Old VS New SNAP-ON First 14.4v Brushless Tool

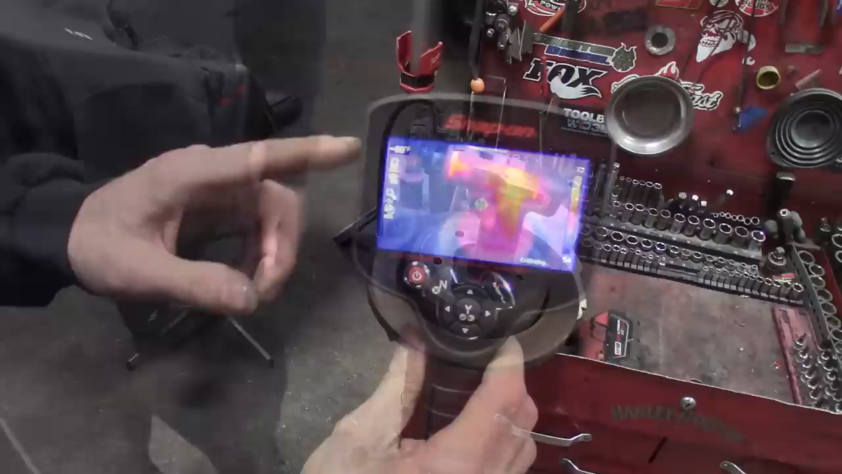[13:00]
I don't know if you guys are seeing that, but, you know,
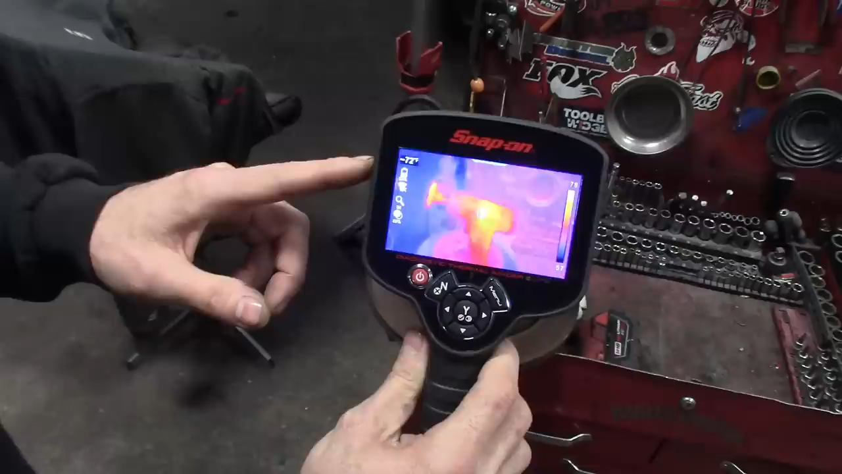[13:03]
it looks like right there in the center of it, you can see it's hot, it's point, and the tip of it where the friction was.
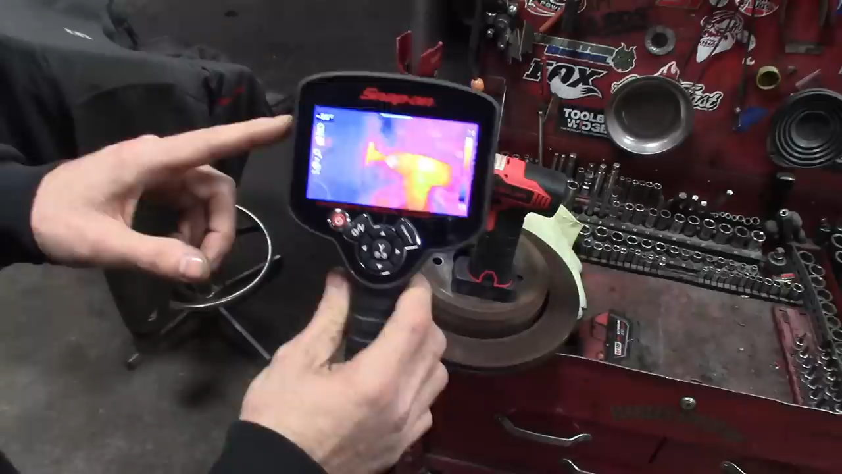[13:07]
But what do we got, 75 Fahrenheit?
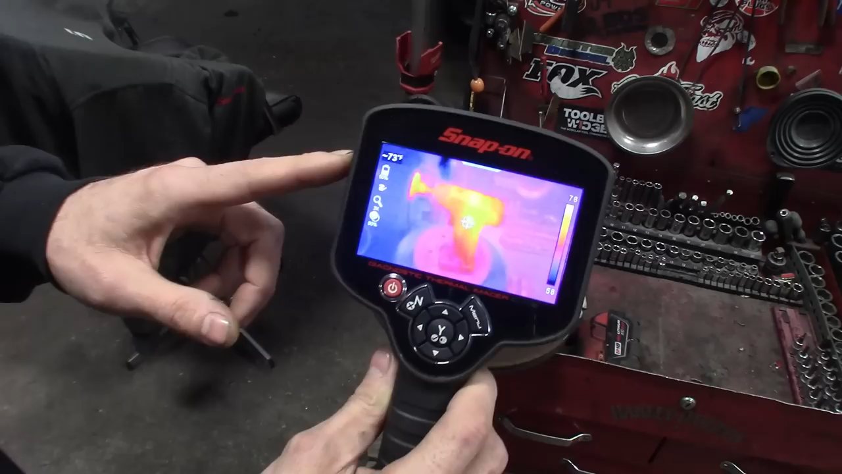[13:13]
I hope you guys are seeing that on the camera there. Now what we'll do, we'll do the same thing with the 761 version, maybe run this thing, I'll keep the thermal imager in my hand.
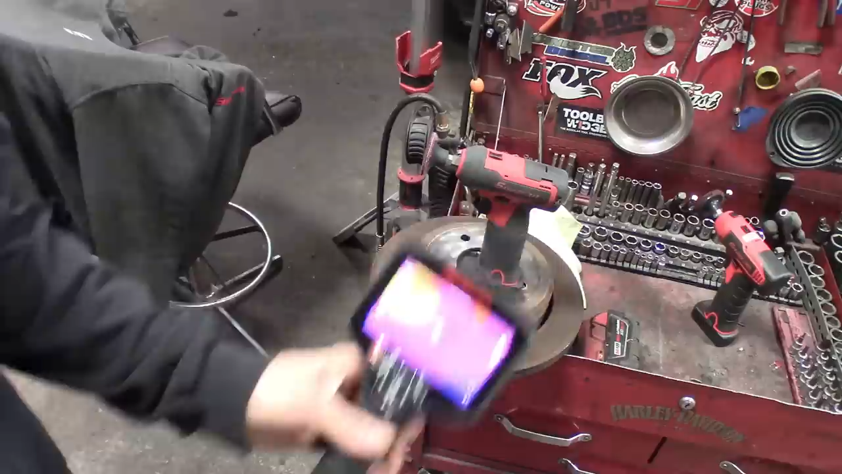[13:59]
Look at the thermal image here. And you can see the area where this one gets hot, you know,
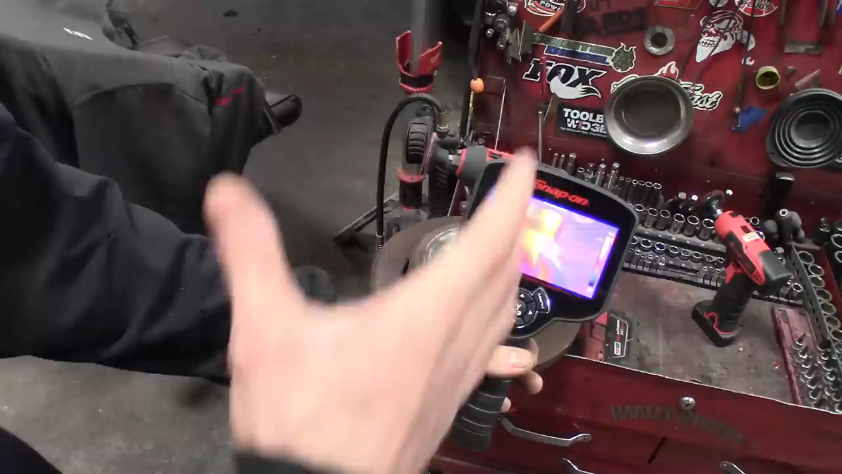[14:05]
is kind of where the web of your hand would be, you know, right at the base there. But around the same temperature, not too bad. That's on setting one.
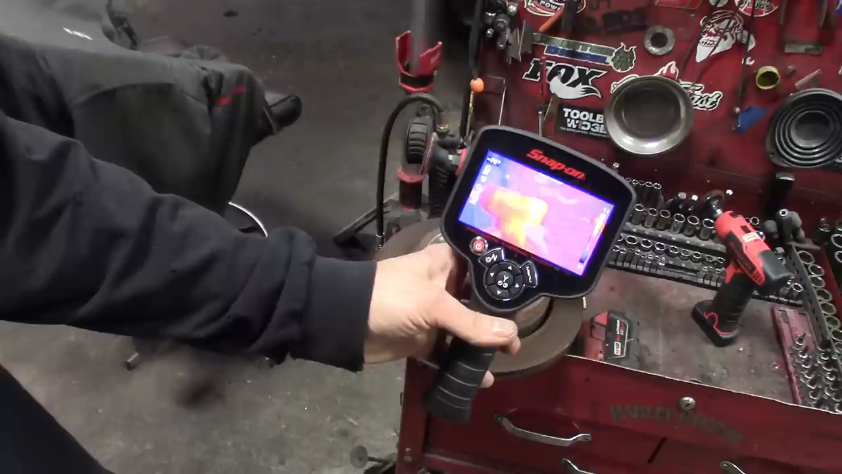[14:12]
Probably ran for about the same amount of time. A little bit warmer, but you can definitely tell the heat displacement there where the motor is. We're going to kick these things up to two and see what they can handle.
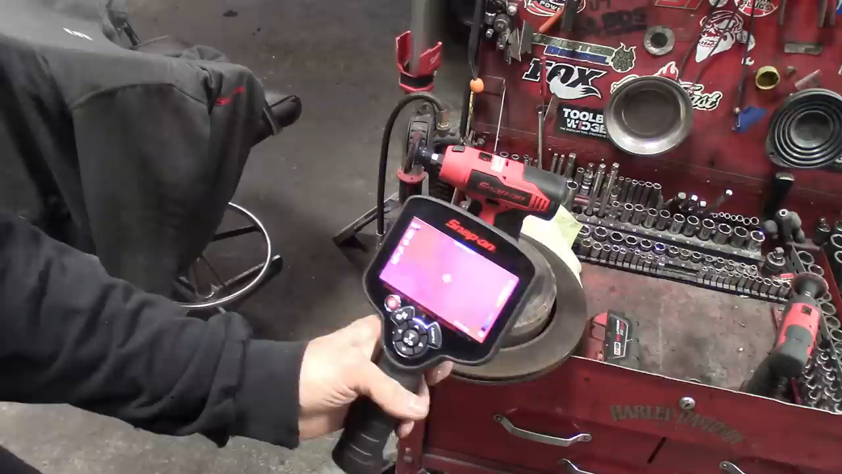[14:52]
Where we're at. There we go. So right in the middle there, we got up to about 91 on high speed on setting two.
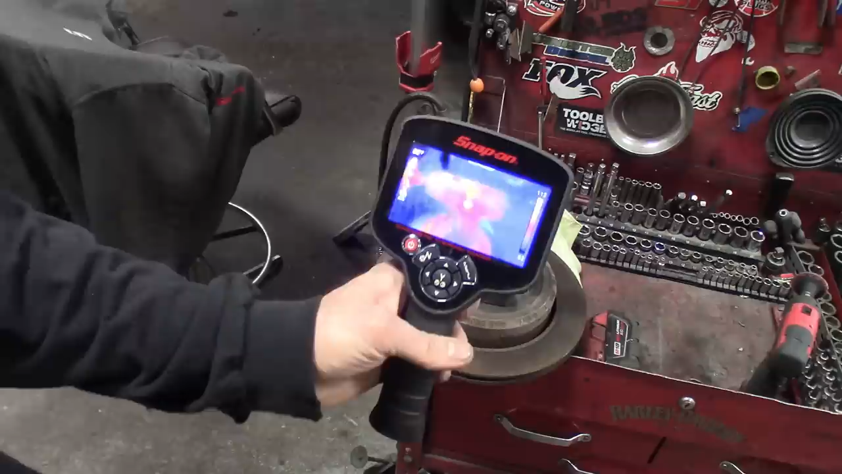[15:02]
You guys can see that. But I could already tell, you know, where the heat displacement is on this one.
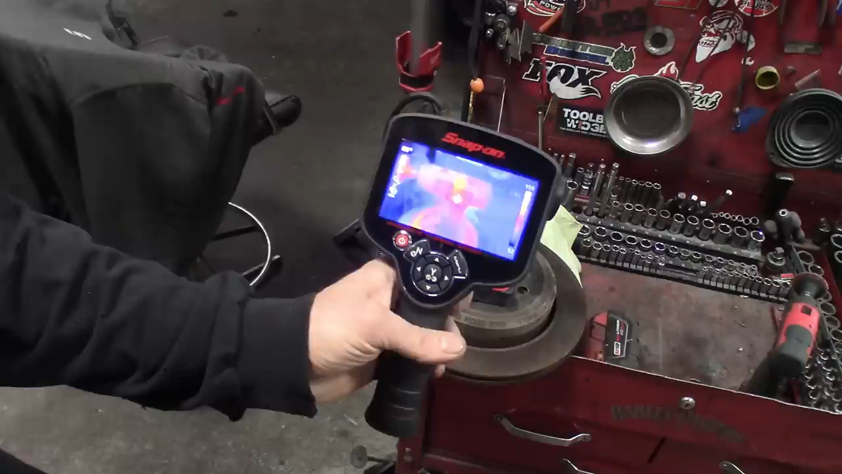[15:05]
It's nowhere near where you're holding it.
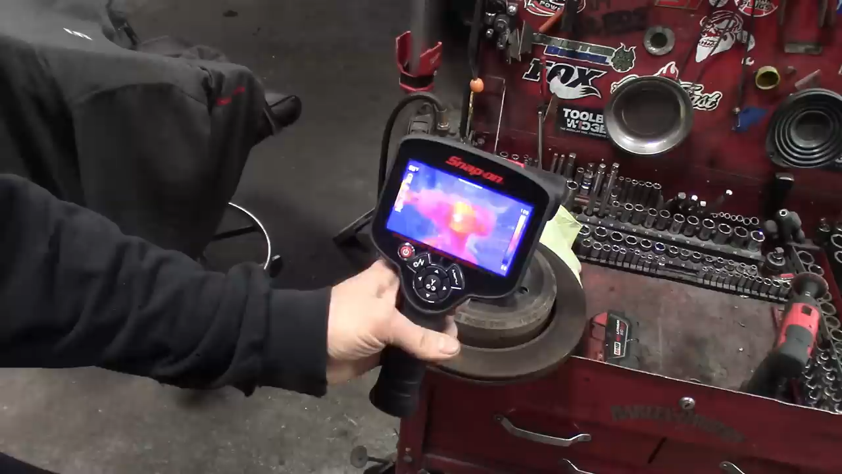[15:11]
You know, so the web of your hand, you know, this hottest part is not where your hand would be. So it still gets warm, but, you know, not as warm as that one does. You know, we'll take that one to the max here.
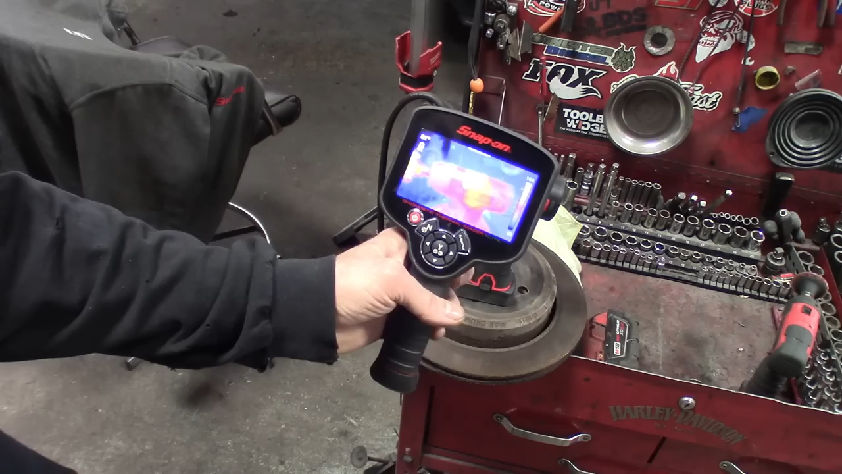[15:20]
I'll show you how hot that one actually gets if the battery doesn't die out before that. So not too bad. And I got to say, while I'm doing this, you know, I'm pushing down on it pretty hard.